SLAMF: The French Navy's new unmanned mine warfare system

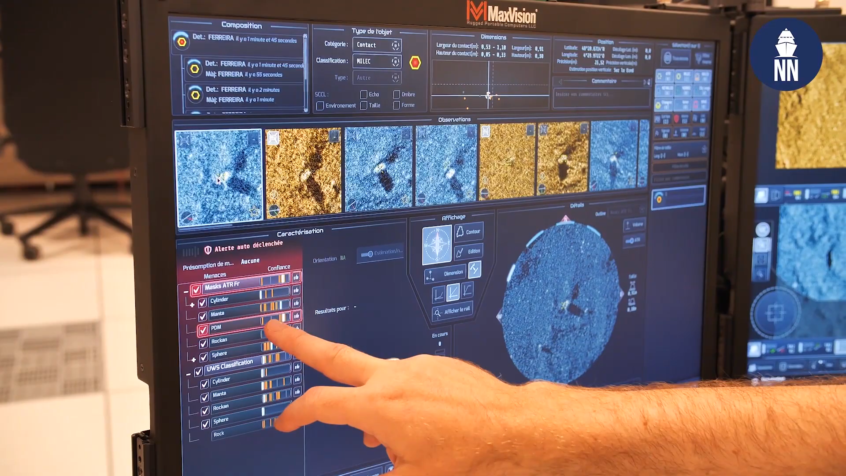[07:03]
support to the operational team to perform the conduct of the mission
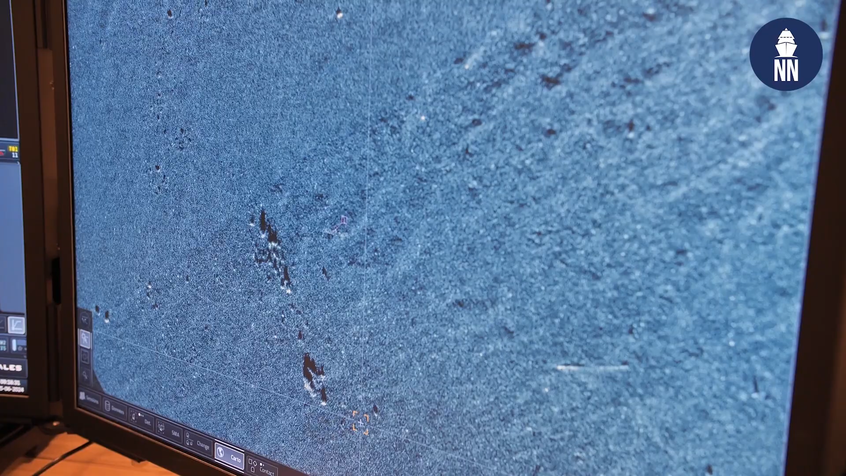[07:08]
and the exploitation of the sonar data.